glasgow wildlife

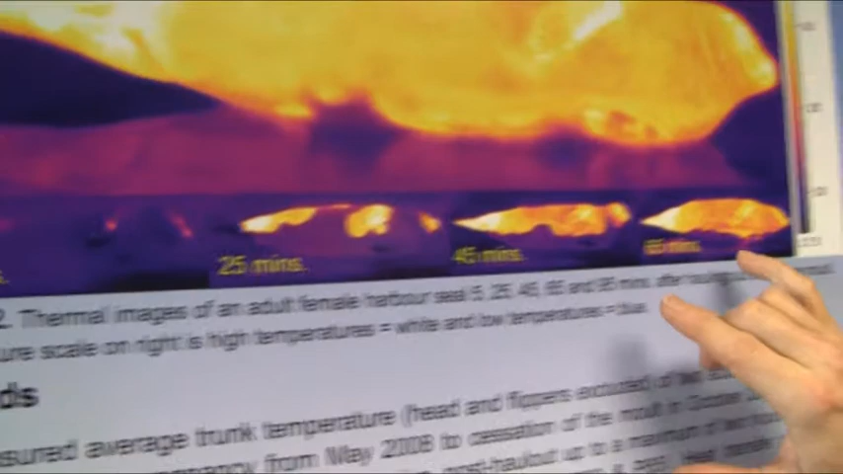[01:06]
And so as the animal is just emerged from the water, it's almost at the same temperature as the background.
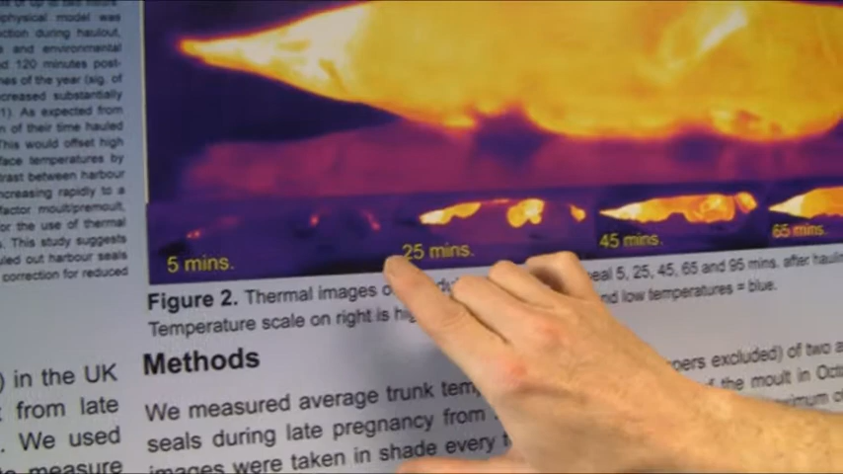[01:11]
But as it warms and as it dries, you can see these distinctive thermal patterns as it starts to circulate blood to the surface of the animal.
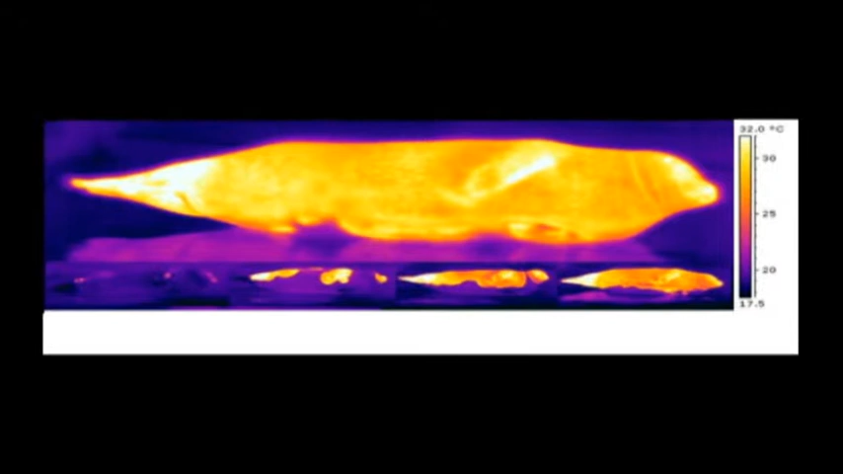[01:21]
On screen: scale top 32.0°C
There are a number of studies where you are required to mark animals so that you can follow the same individual for a period of time.
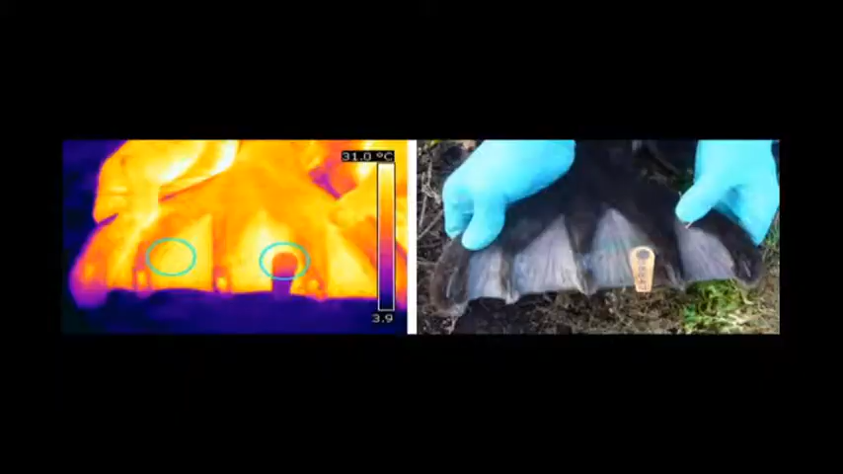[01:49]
On screen: scale top 31.0°C
So we used thermal imaging to monitor the tag site.
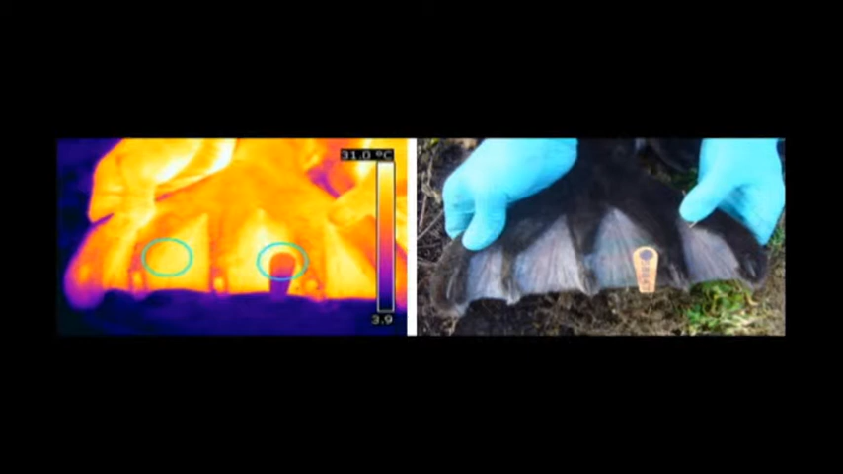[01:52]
On screen: scale top 31.0°C
And we were able to show that
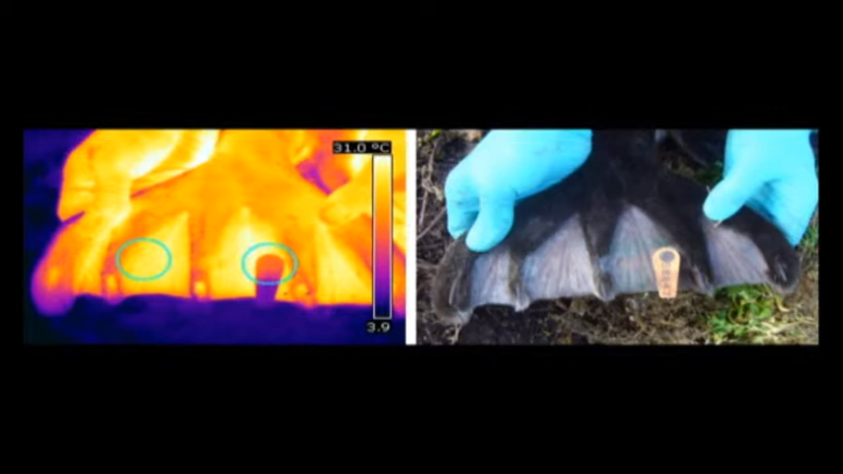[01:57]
On screen: scale top 31.0°C
there was a small increase in temperature as the animal started to heal and repair the tissue.
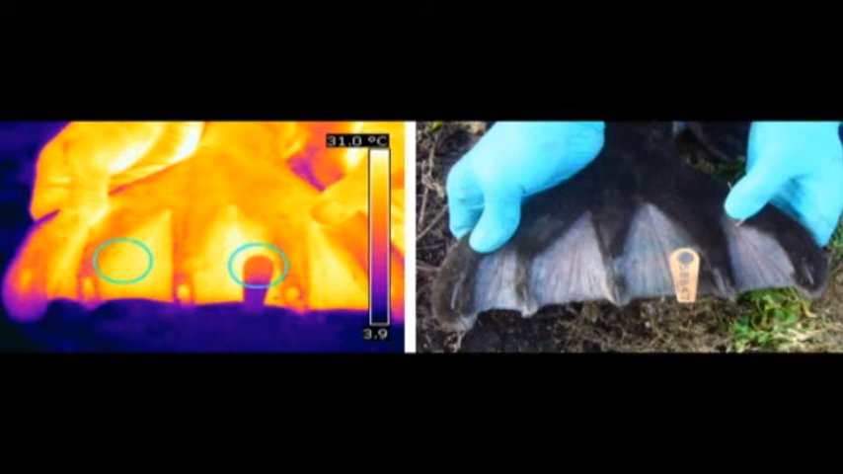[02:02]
On screen: scale top 31.0°C
But by the time it was ready to go to sea, the temperature had dropped back down to normal levels,
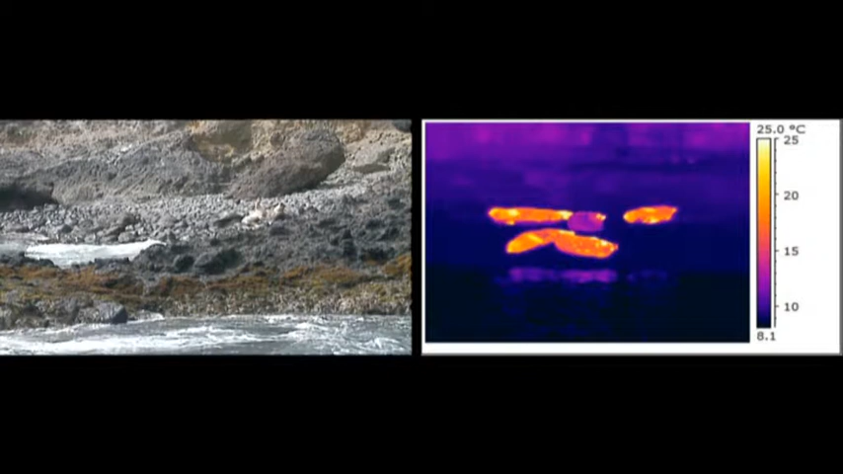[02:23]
On screen: scale top 25.0°C
obvious tissue damage around the tag site. So that's a very good example of how we can use thermal imaging as a way of monitoring the health of wild animal populations.
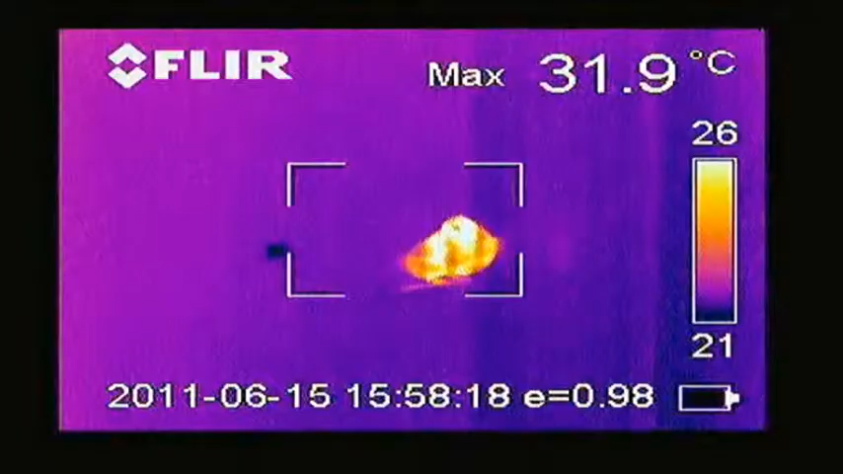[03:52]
On screen: max 31.9°C
My experience is I do see very accurate measurements of it.
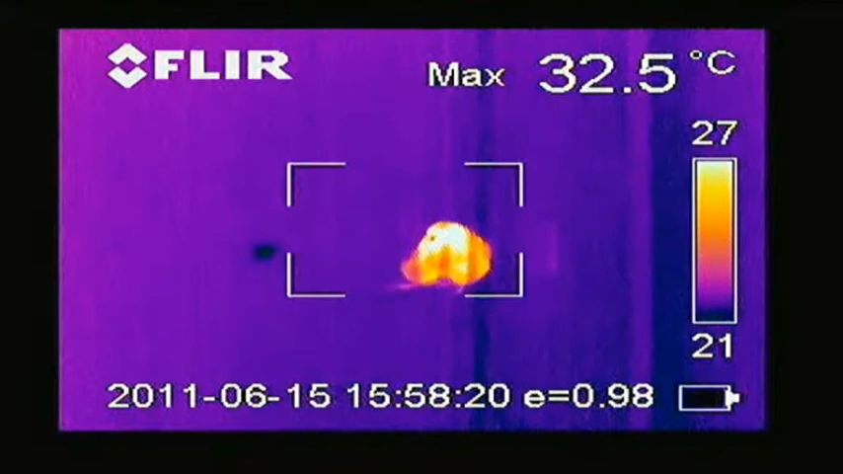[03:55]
On screen: max 32.5°C
The software's been very easy for me to use. I can enlarge the pictures and get a really accurate reading even just if I want to take an average of the head or even the eyes.